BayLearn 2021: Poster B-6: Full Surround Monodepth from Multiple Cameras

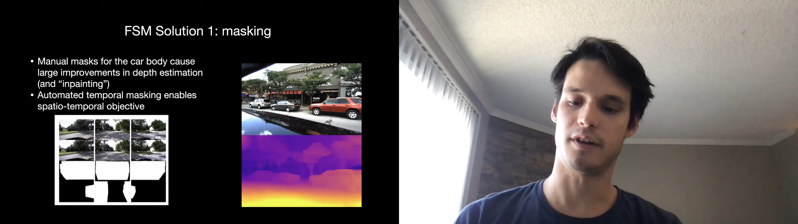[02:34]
which kind of results in some interestingly smooth depth estimates for cameras that even have a large degree of overlap from the vehicle.
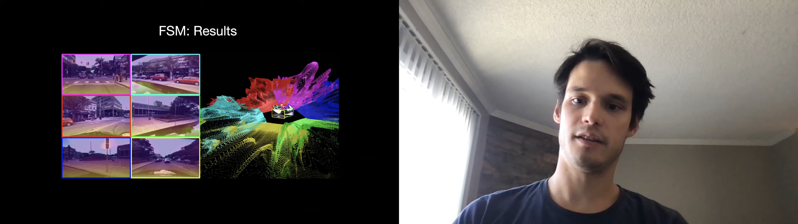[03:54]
and we get one single dense 360-degree point cloud,
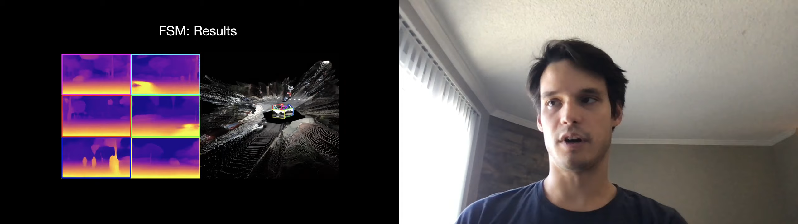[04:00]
with absolutely no post-processing or any kind of alignment after the fact necessary.
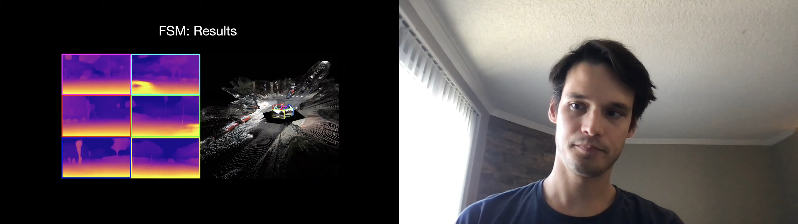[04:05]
Quantitatively, we get a large improvement on the standard DDAT benchmark, which is only evaluating on the forward-facing camera.